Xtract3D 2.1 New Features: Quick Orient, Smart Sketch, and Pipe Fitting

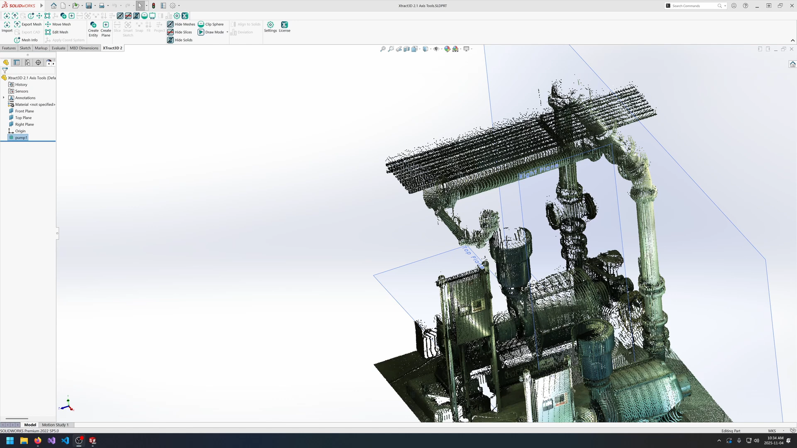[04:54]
All right so the next tool that we'll be showing is the new pipe fitting tools.
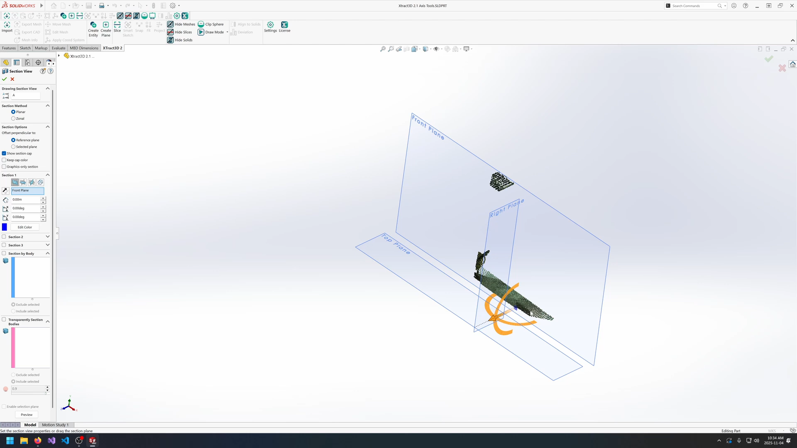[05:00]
So first I'll just create a section view just to highlight the specific pipe that I want to work with.
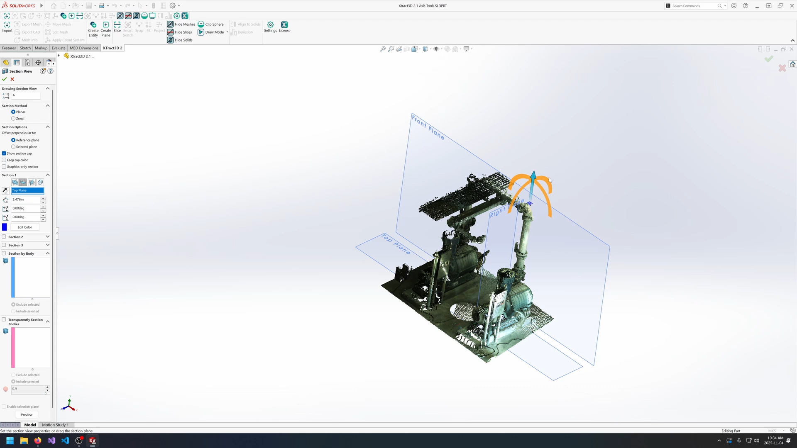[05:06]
So I'll be focusing on the the pipe that's at the top here.
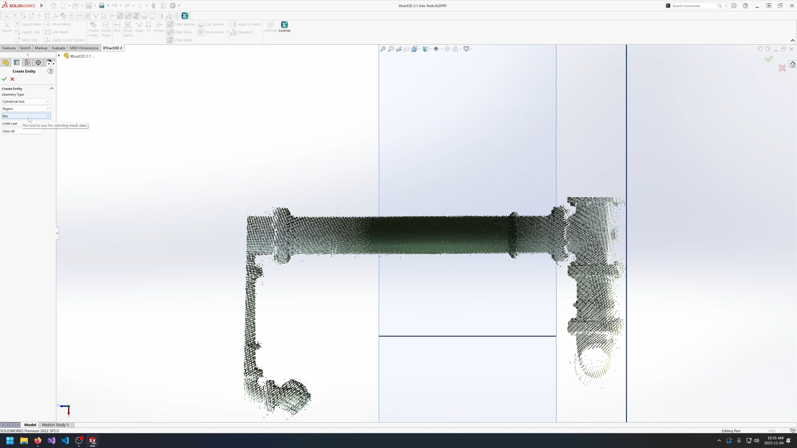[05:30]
I like to use the box selection tool for selecting cylinders. And what we need to do is just select the region that represents the cylinder. And it is a little bit noisy so we
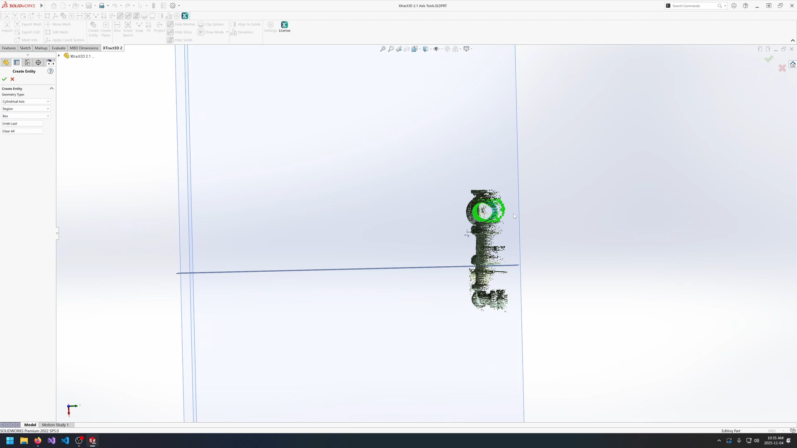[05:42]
could choose to clean it up using alt to remove some of our selection here. And it'll just create a slightly better cylinder fit. And once we're happy with the results we can go and click okay.
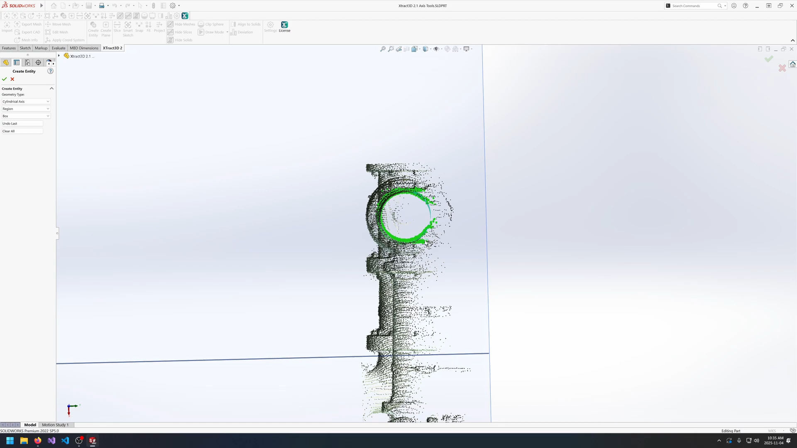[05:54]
And we get a center axis with the two endpoints based on our selection.
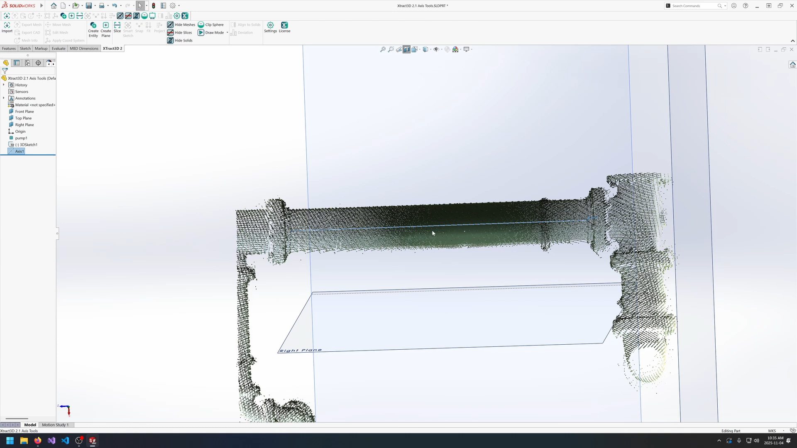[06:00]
So I can then go and create a plane reference geometry using the axis and one of the endpoints. And then use that plane to go into slice. And doing a multi slice so we get accurate data.
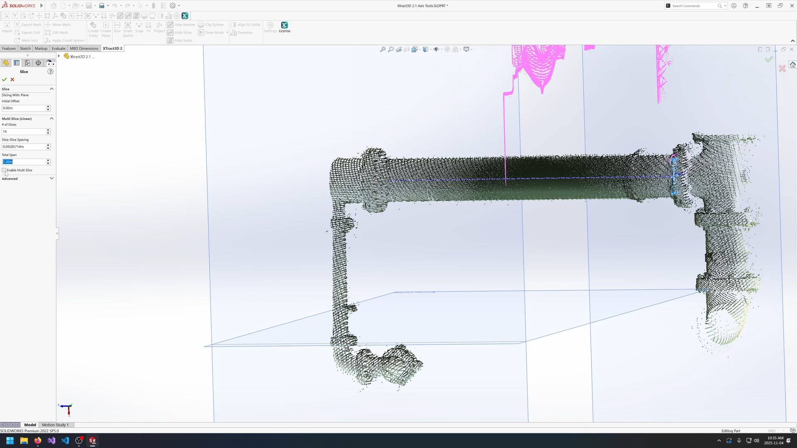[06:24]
That way we get a full-on circle around our cylinder.
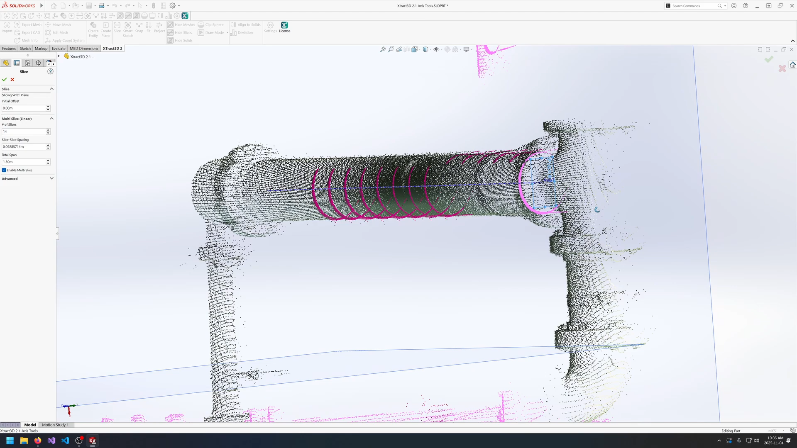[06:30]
I can click okay and I'll clean up the slice a little bit for now. We can go into edit mesh and one of the new features in 2.1 is being able to delete unselected points.
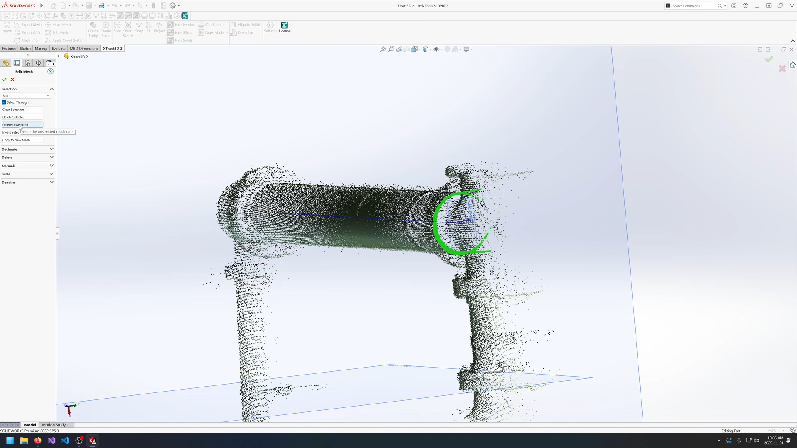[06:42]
So we no longer need to go invert and then delete selected. We can just delete the unselected. I'll also clean up the slice just a little bit here.
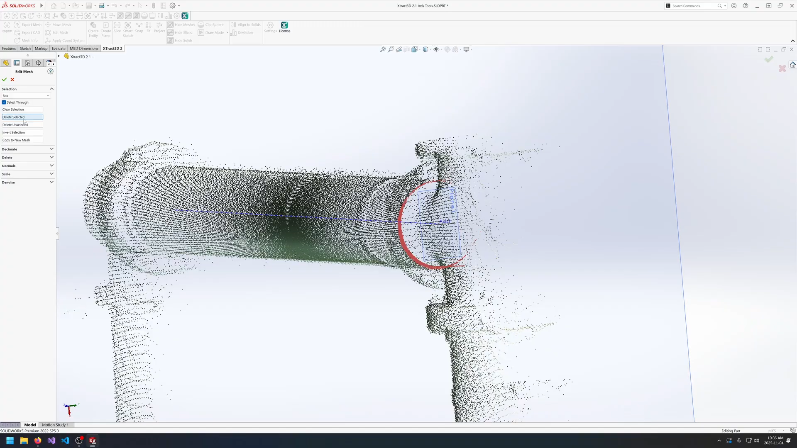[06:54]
Once we're happy with the results I'll click okay.
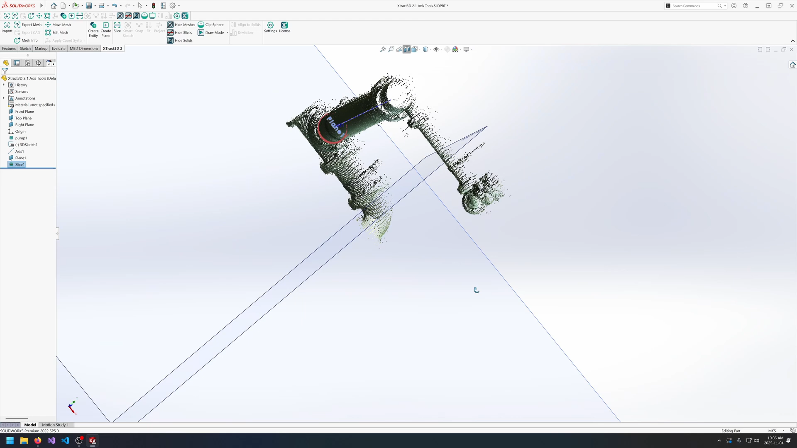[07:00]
And I can use the new smart sketch tool and select the plane in the slice to go into smart sketch. And select the circle.
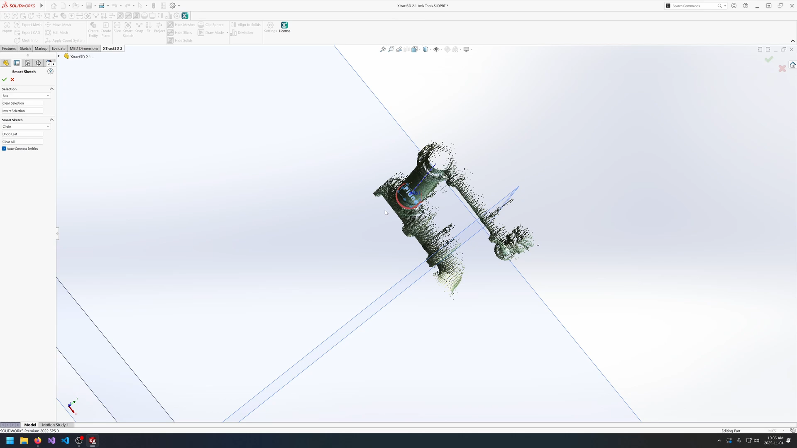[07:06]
And select the data that represents the circle. And we get a pretty good fit already.
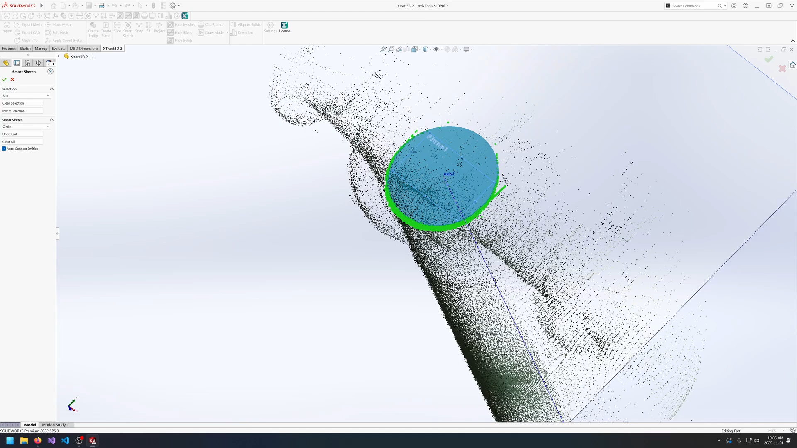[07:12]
So I might remove some of the region from over there. And now it's a bit tighter of a fit.
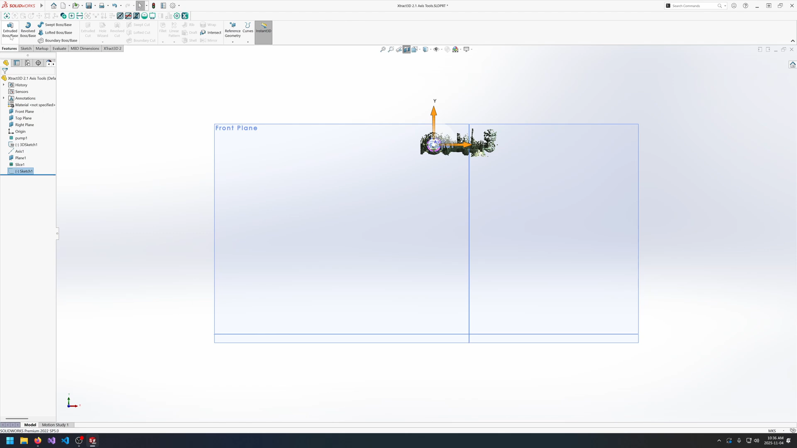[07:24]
We can click okay and then go and extrude that that circle up until the vertex that represents the other end of the axis.
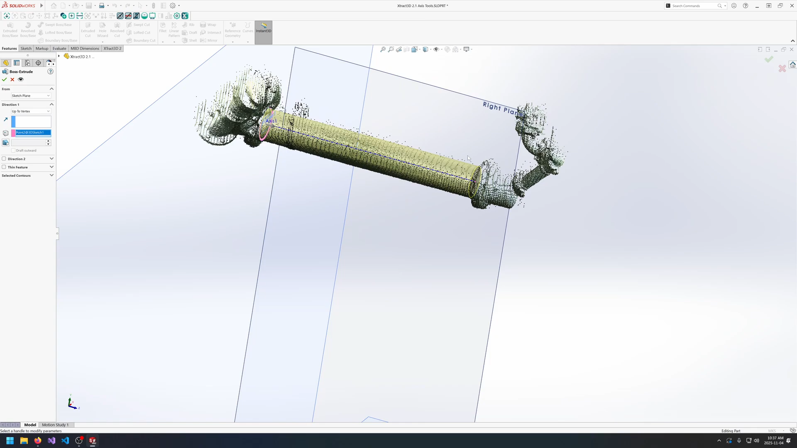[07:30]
And now we have a cylinder that represents this top of the pipe here.
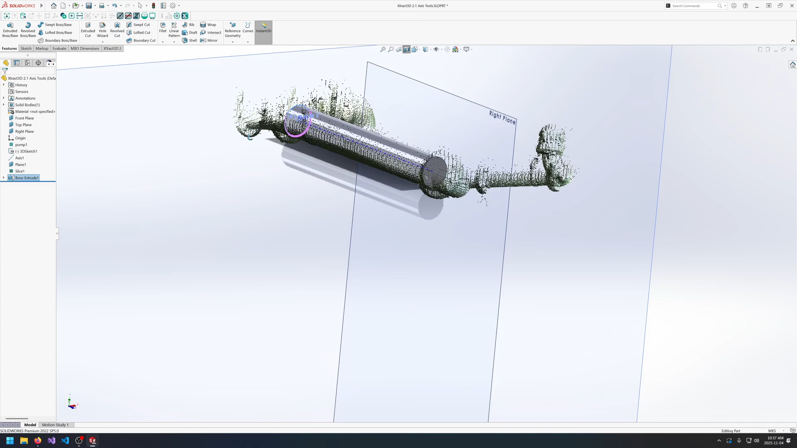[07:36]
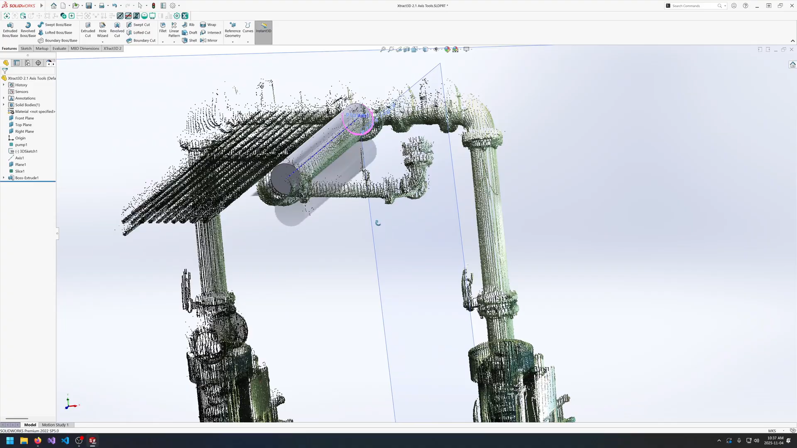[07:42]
We can repeat this process for the rest of the linear pipe regions and get the endpoints in a similar fashion as well.
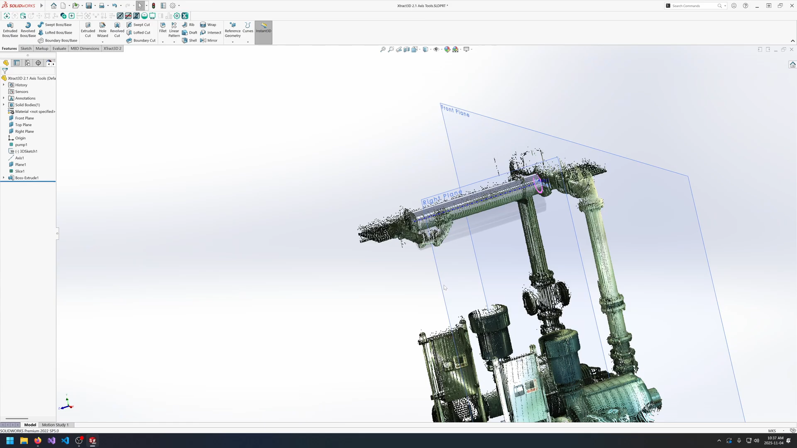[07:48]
So being able to automatically fit the center axis removes a lot of the manual work required.